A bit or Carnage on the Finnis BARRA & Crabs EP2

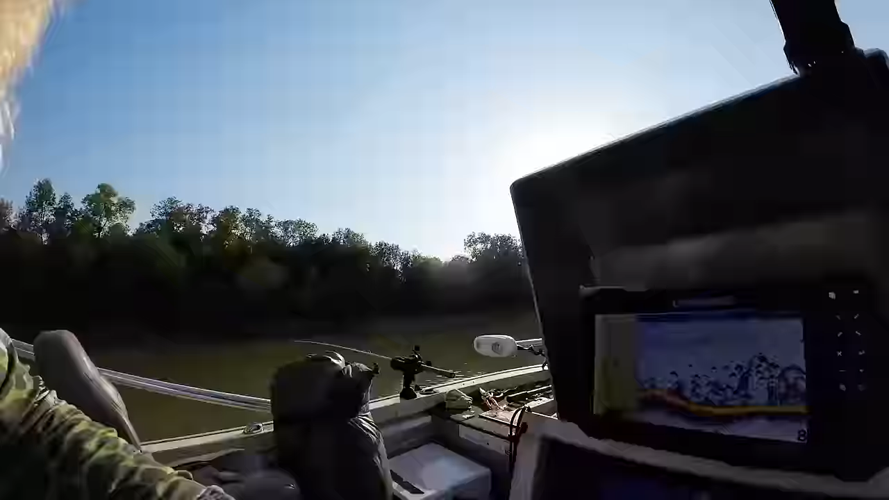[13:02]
Oh, and we got barras on the sounder.
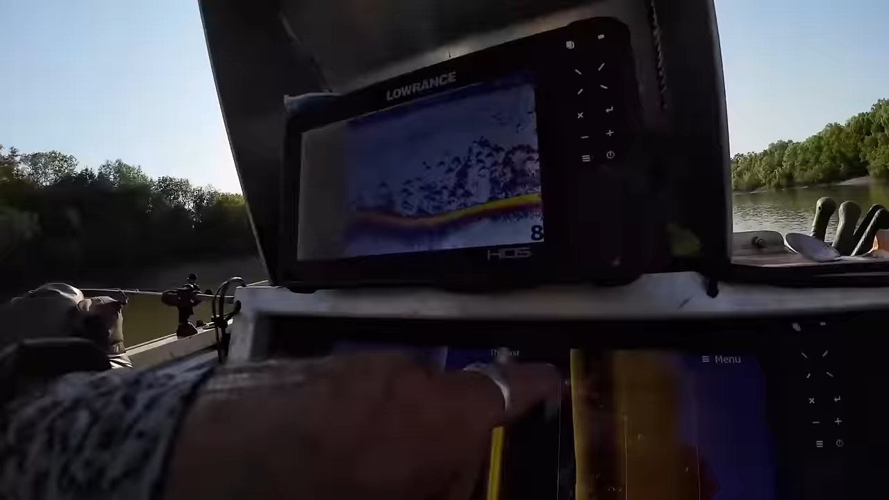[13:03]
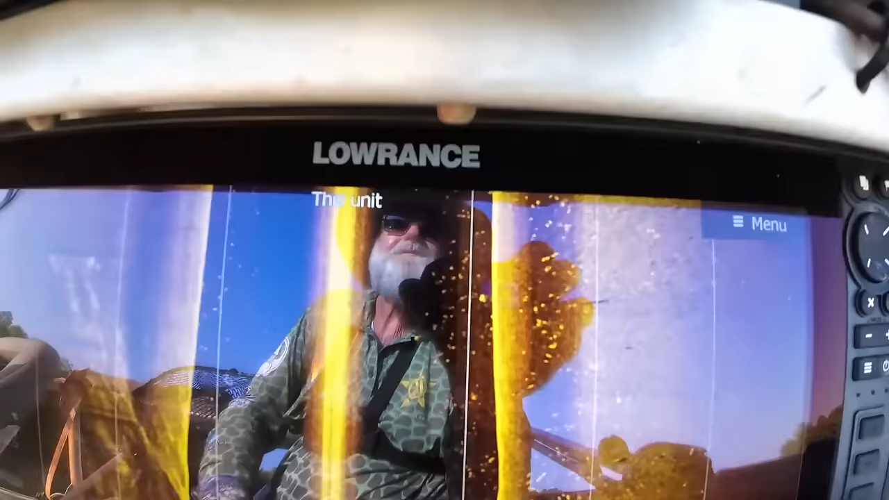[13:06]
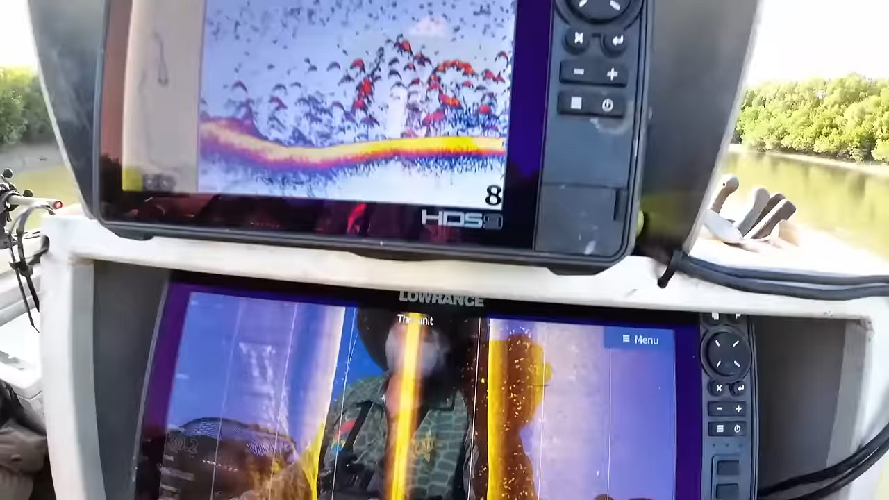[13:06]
A lot of those are jellyfish.
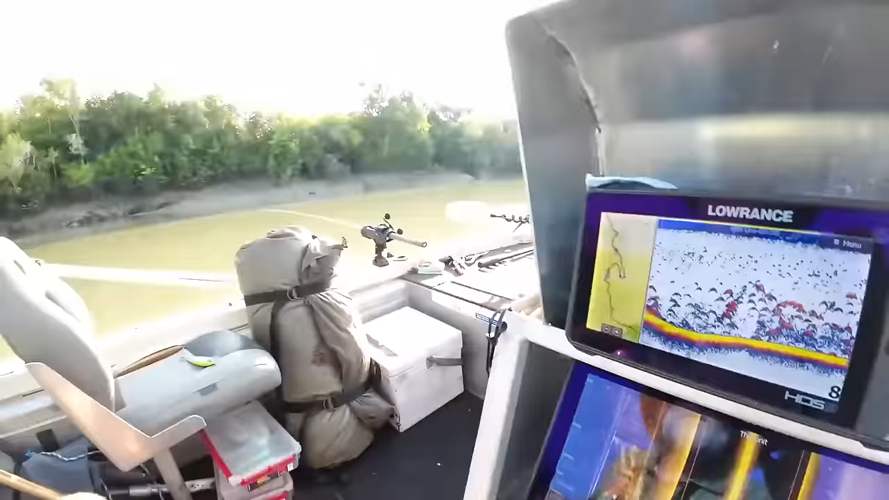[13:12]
But don't worry, you got jellyfish, you got fish. I think the jellyfish are attracted to small, they sit in
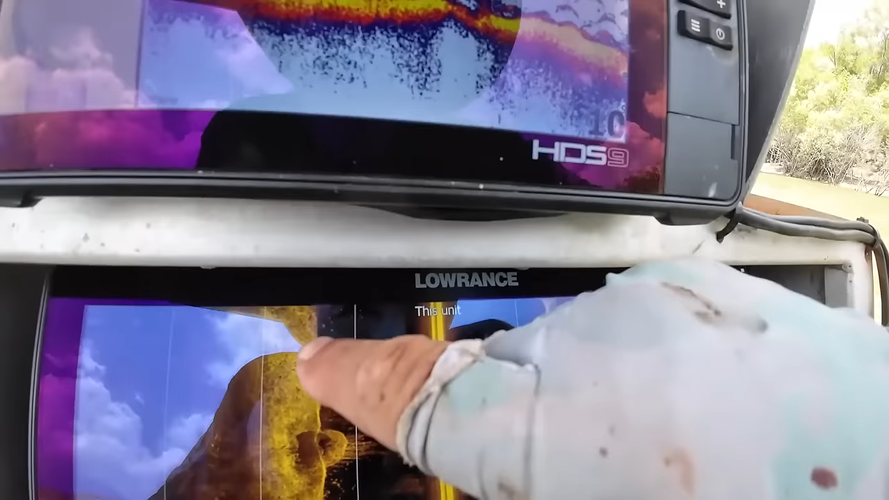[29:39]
Look, see that big barra sitting behind there.
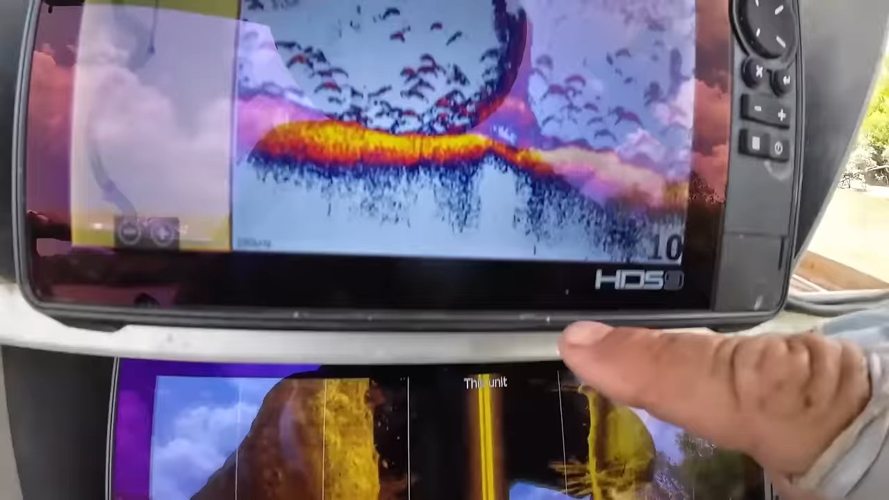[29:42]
See in there, look. All in there, look.
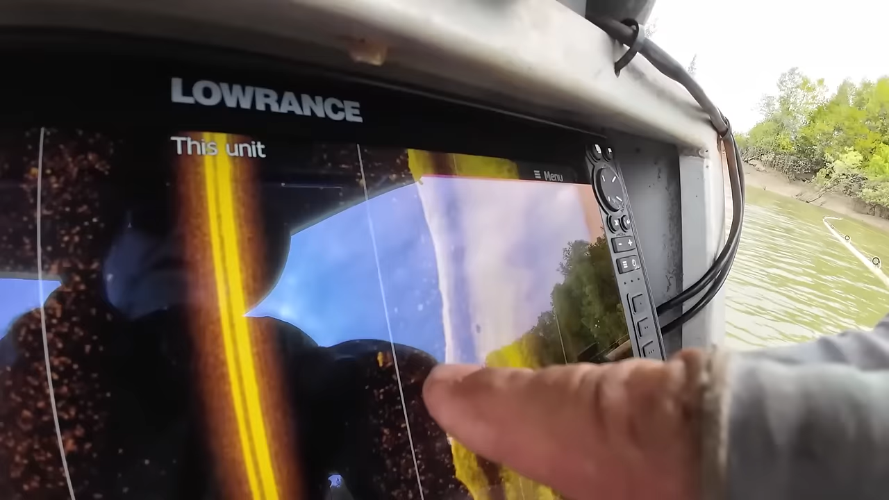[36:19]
See the barramundi sitting in amongst the jellyfish? A couple more in there as well.
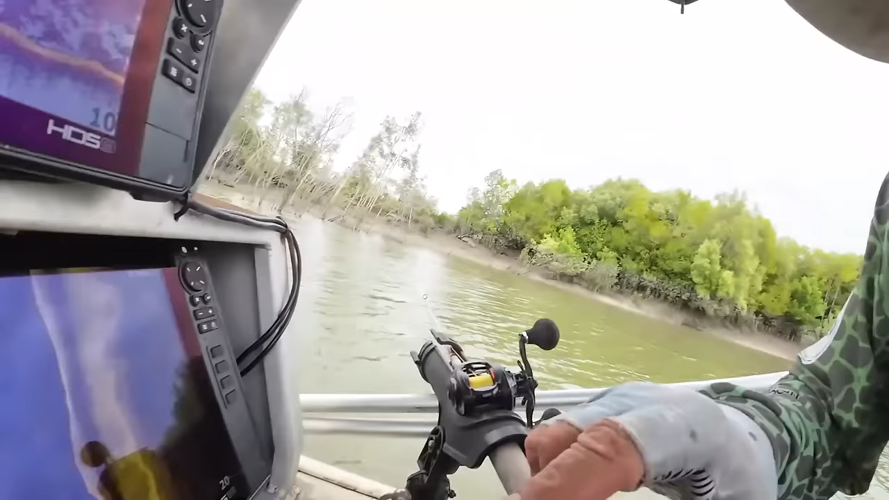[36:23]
That's where we got him, exactly where we said. How good's that?